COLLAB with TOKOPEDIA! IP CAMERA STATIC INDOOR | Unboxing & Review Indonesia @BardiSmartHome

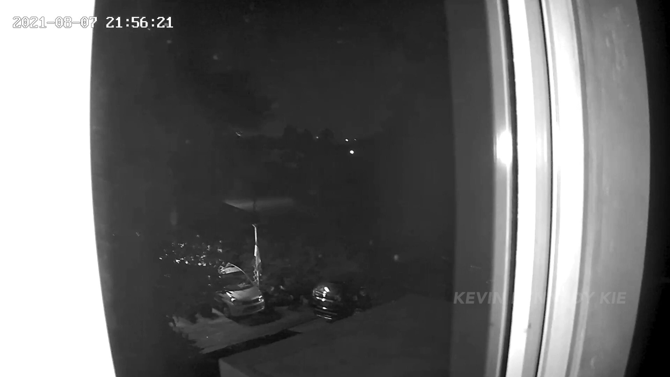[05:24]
langsung mengambil foto pada saat yang kita pantau saat ini
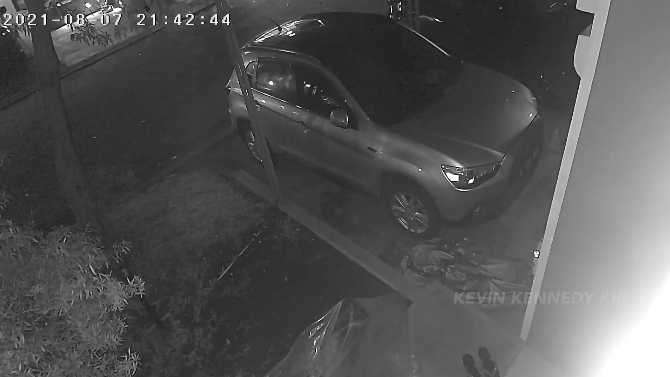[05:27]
juga Dan juga ada fitur seperti speak Jadi memungkinkan kita untuk memakai seperti one way ataupun two way audio Sehingga kita dapat bicara dengan orang-orang yang ada